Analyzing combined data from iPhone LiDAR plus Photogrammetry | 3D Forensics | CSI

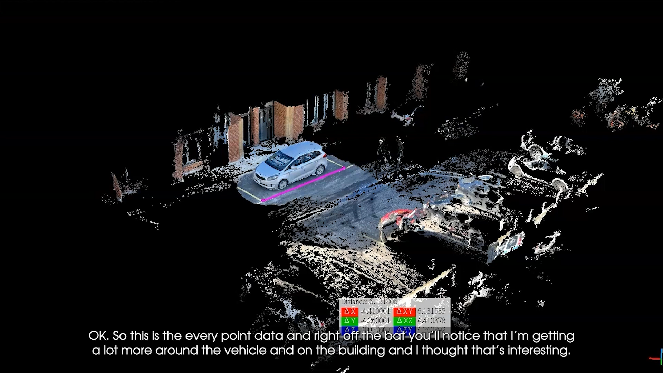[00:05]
okay so this is the every point data and right off the bat you'll notice that I'm getting a lot more around the vehicle and on the building and I thought that's
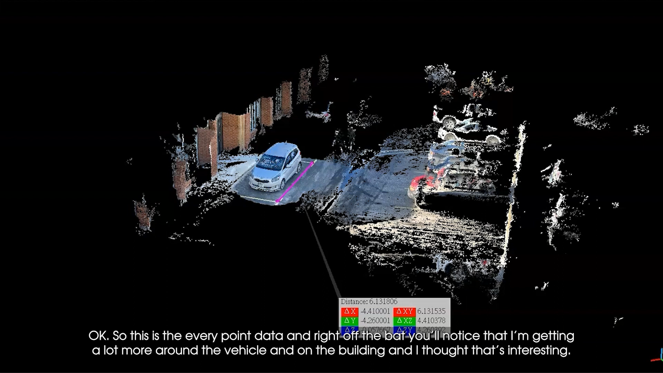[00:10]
interesting but this is now where we are combining the lidar data from the phone with
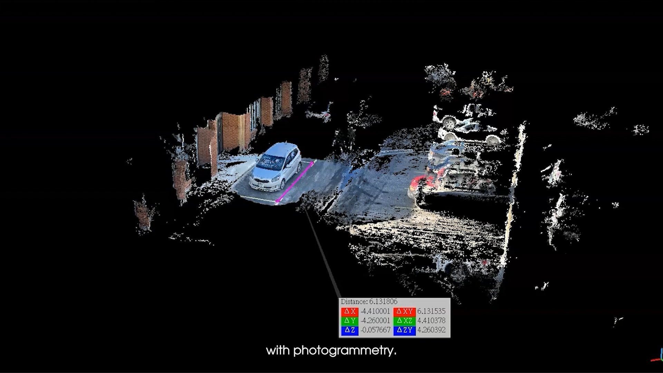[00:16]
photogrammetry so it's capturing video and it's processing those frames to
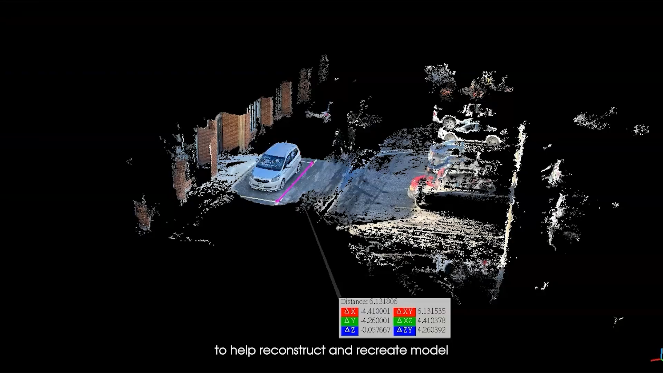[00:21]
help reconstruct and
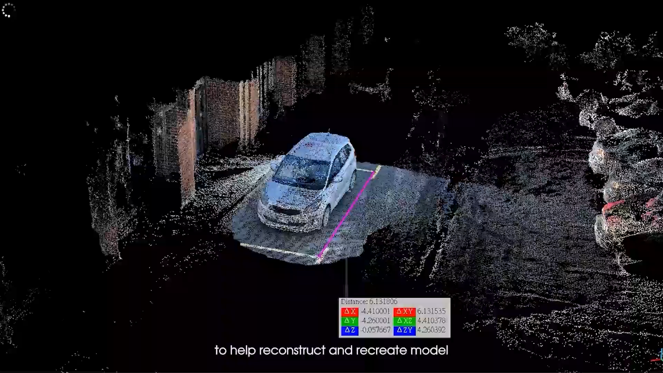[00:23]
recreate the model the
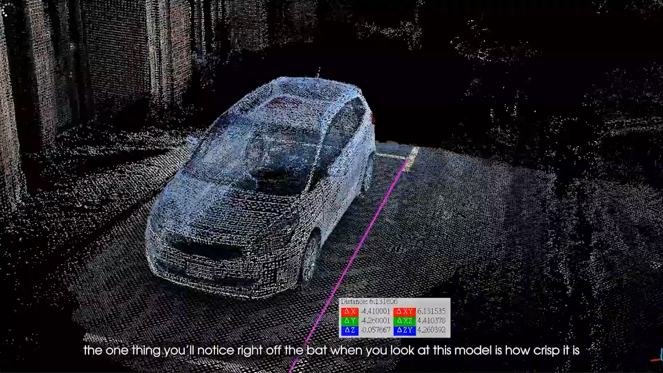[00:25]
one thing you'll notice right off the
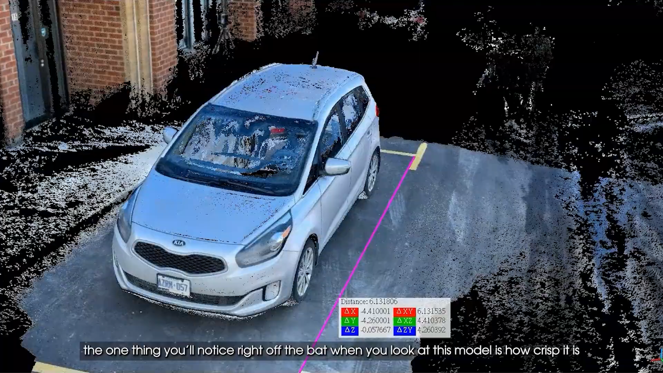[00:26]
bat when you look at this model is how crisp it is the
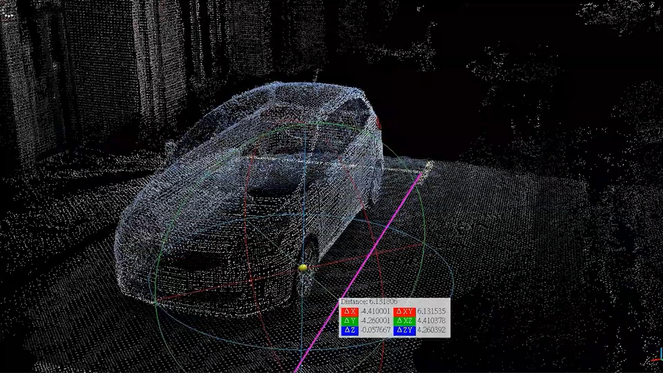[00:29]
other thing that I'll note here is that
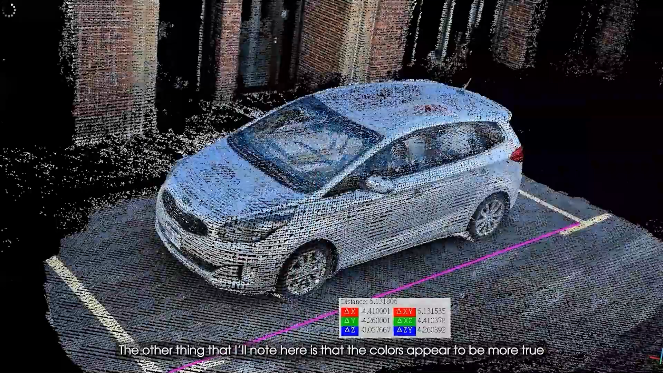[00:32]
the colors
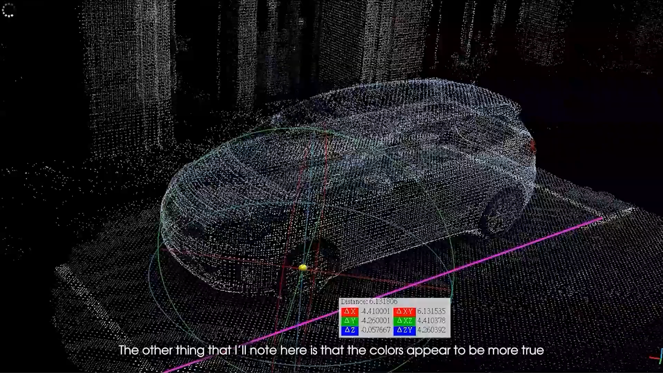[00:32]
appear to be more true even when compared to the
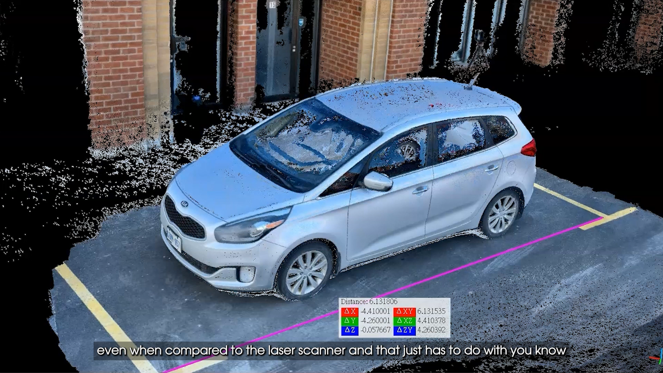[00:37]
laser scanner and that just has to do with you know the video or the sensor that's in there
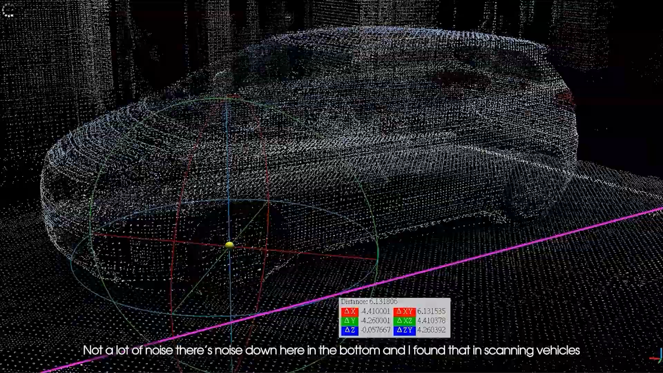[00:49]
there's noise down here in the bottom
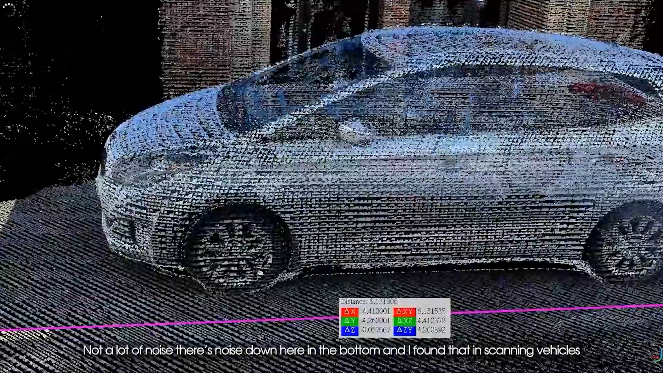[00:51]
and I found that in
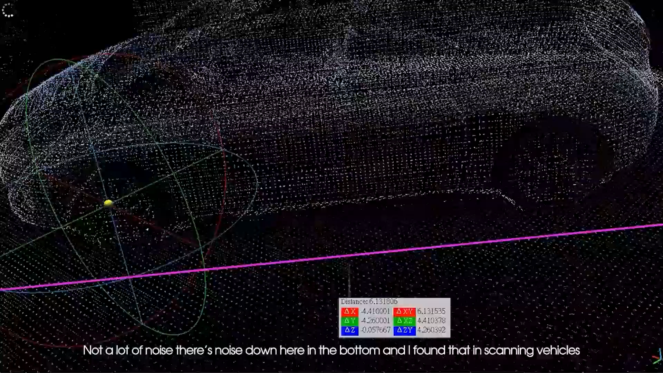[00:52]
scanning vehicles
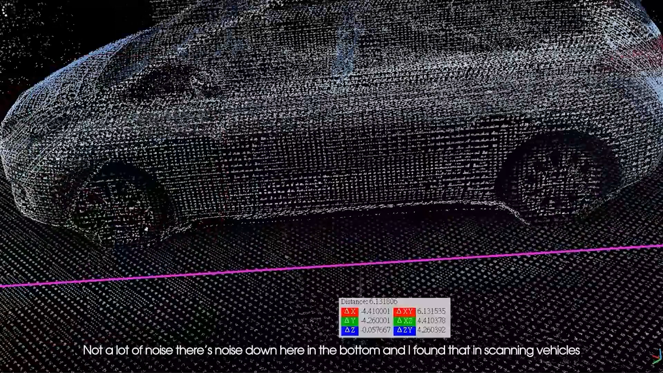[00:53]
there is a bit down at the bottom here typically with the every point app
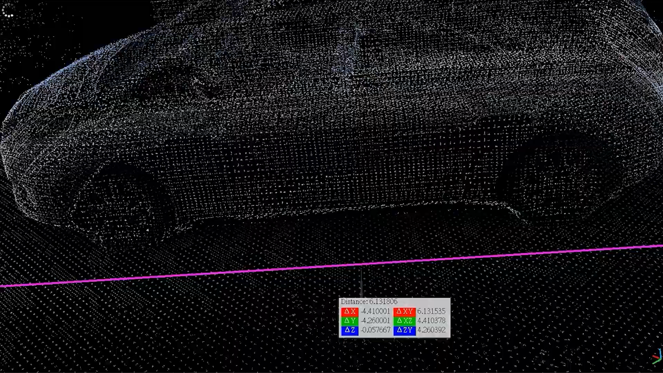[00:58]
but
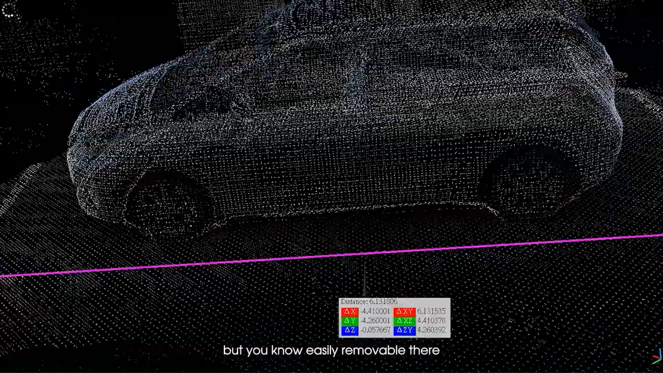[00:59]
you
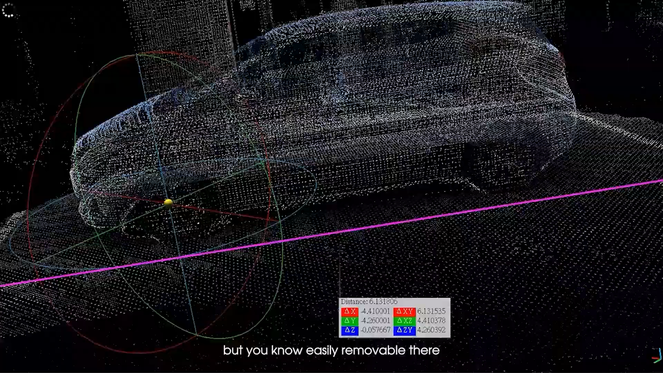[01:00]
know easily removable there but I really like how the
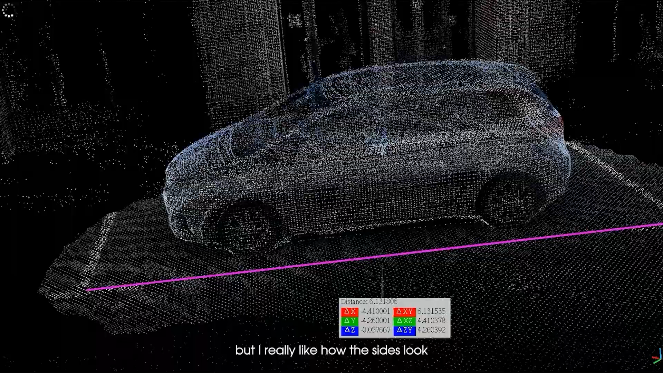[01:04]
sides look on the